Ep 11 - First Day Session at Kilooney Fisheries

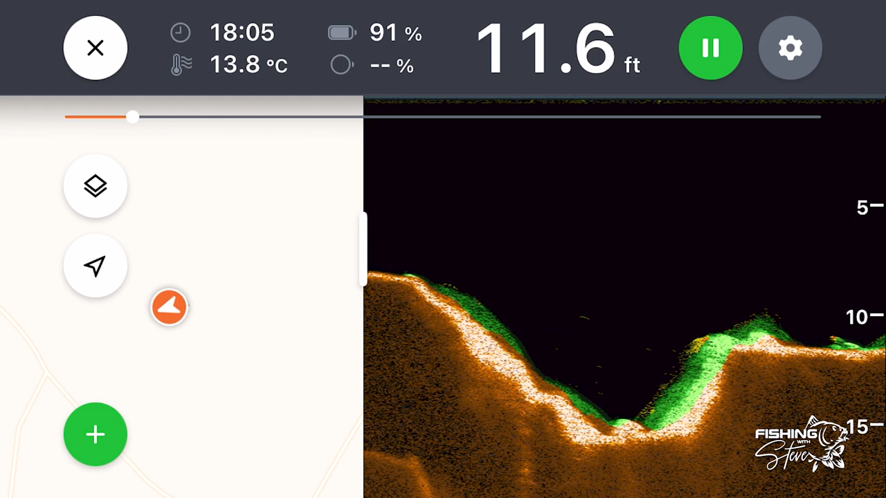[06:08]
On screen: depth 11.6 ft, water 13.8°C
down to about 15 foot and it goes back up again to 11 foot um and then there's like a plateau
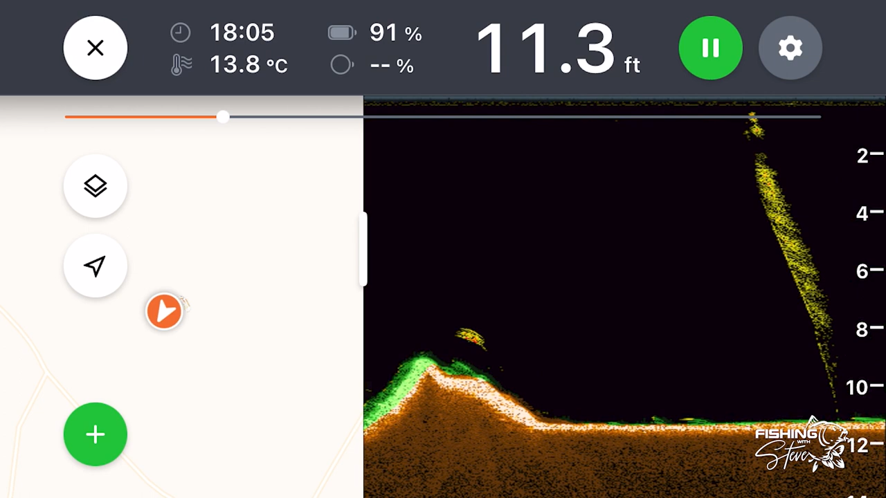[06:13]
On screen: depth 11.3 ft, water 13.8°C
at 11 foot that's spotless clean of weed and rock hard gravel and then on
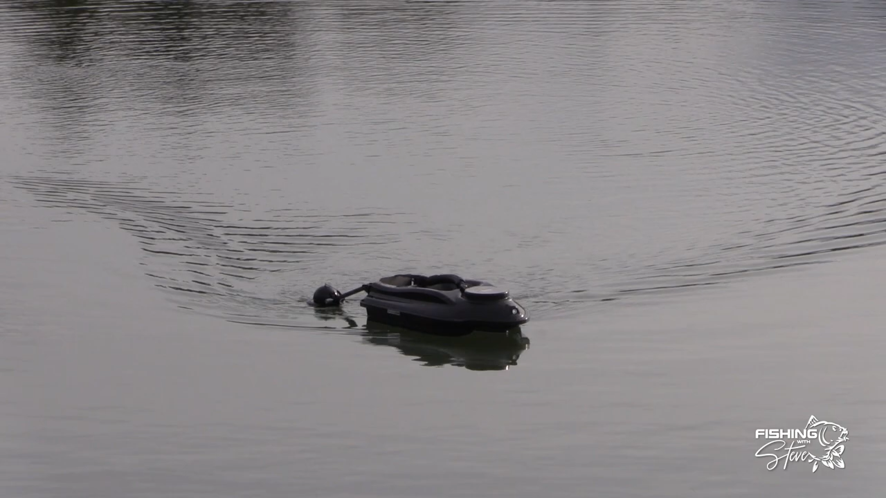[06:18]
the other side i've another one of them kind of nearly identical similar kind of plateau bar
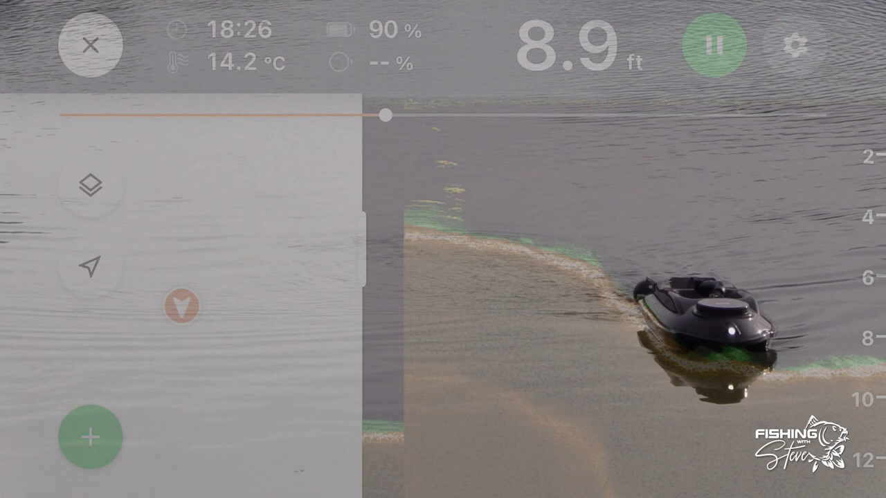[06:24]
On screen: depth 8.9 ft, water 14.2°C
on the far side on the left hand side here and that's again in 11 foot so
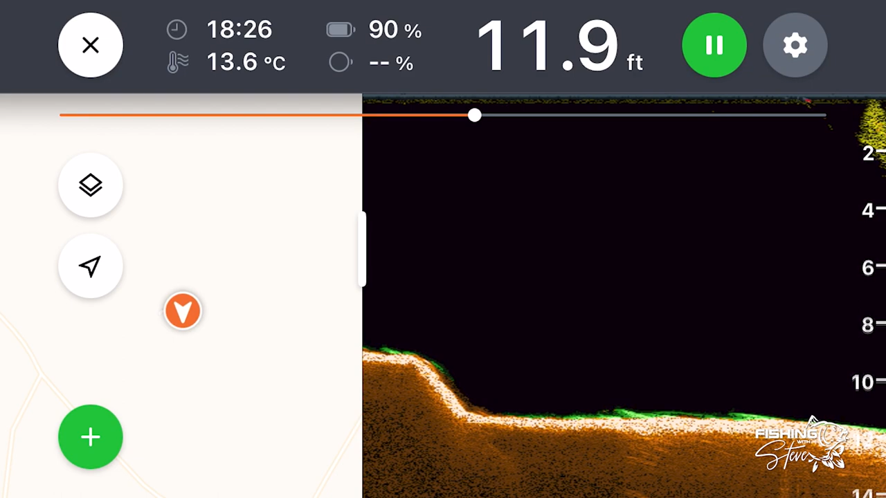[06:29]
On screen: depth 11.9 ft, water 13.6°C
uh that seems to be where we're getting the bite from uh hopefully we might get something decent or a decent size or now